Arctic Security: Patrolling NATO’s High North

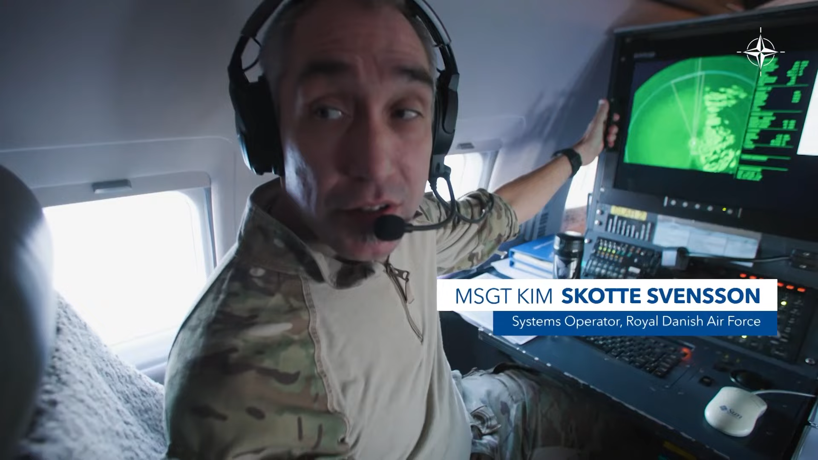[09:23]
on the surface and try to correlate them with what info we have
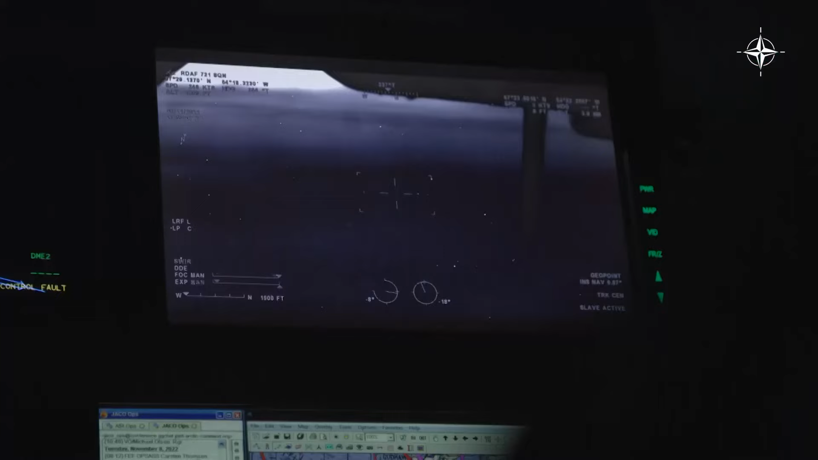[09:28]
the ships that are in the area then we need to go visually
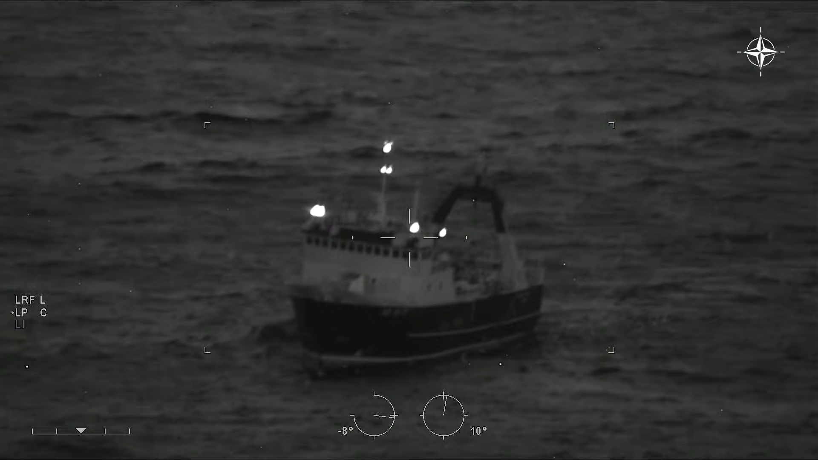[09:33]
id each ship all the fishing ships the passenger vessels the version